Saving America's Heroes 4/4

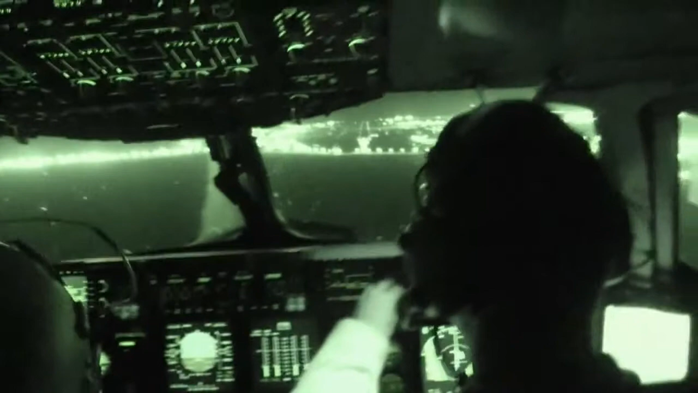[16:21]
Lights out over concern about shoulder-mounted missiles or ground fire, they made a steep combat approach into the Bagram Airfield.